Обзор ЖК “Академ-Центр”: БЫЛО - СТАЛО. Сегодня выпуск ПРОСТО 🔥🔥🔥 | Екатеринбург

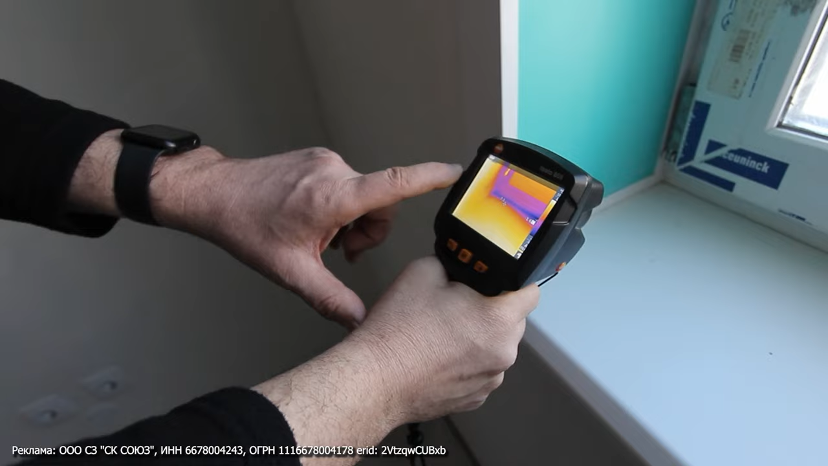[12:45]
определяем источник возникновения, то есть что смотрим температуру на аномалии.
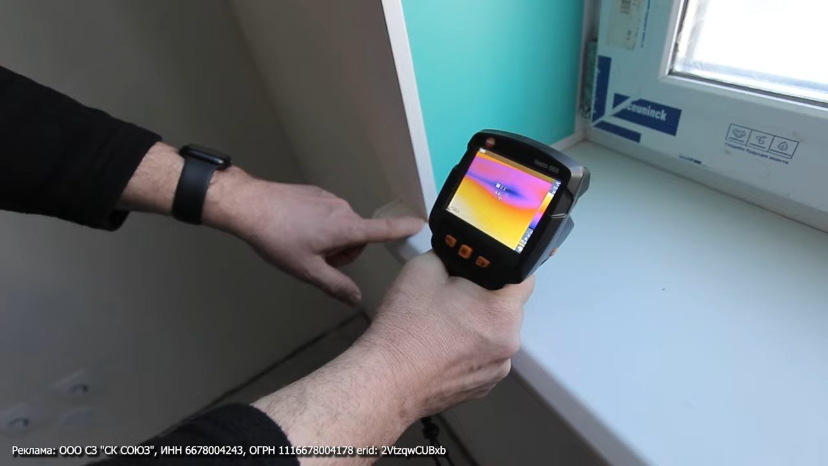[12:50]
Вот, допустим, мы выявили температуру на аномалии, да, температура минус 2 градуса, это промерзание на примыкании нижнего профиля и подоконника.
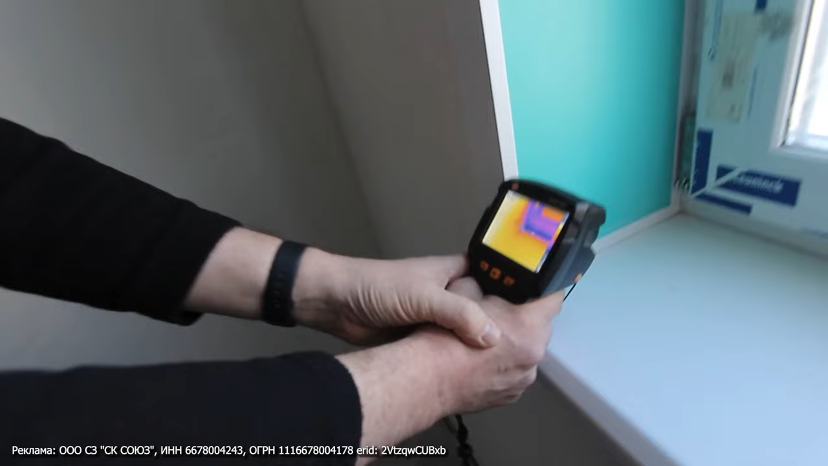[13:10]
что есть какая-то температура на аномалии, а откуда она взялась, не делают анализ никакой.
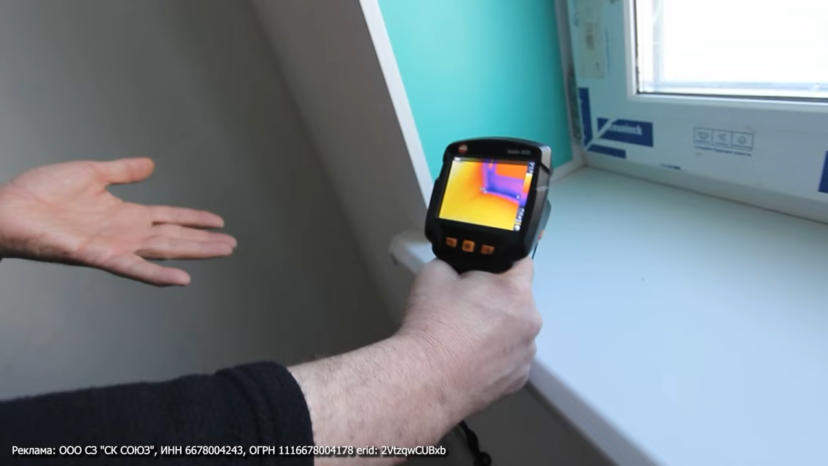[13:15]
То есть вот здесь мы видим, что угол монтажный шов, он промерзает.
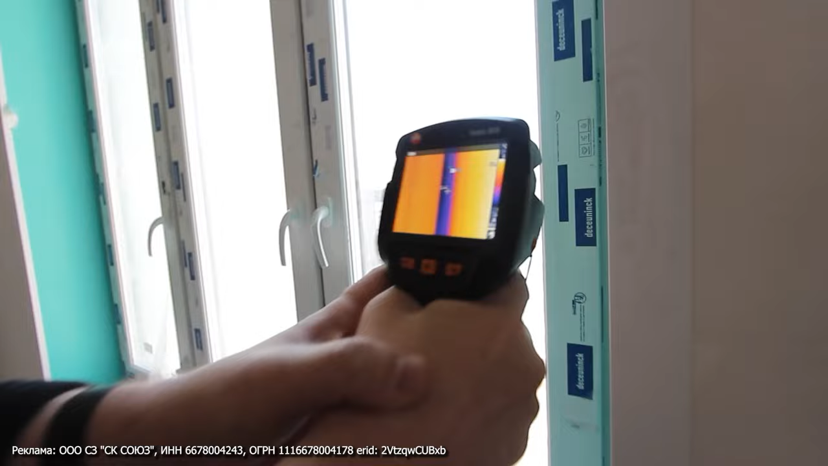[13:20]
Мы видим инфильтрацию воздуха и продувание через оконную створку, да, то есть здесь, которая регулировка добивается.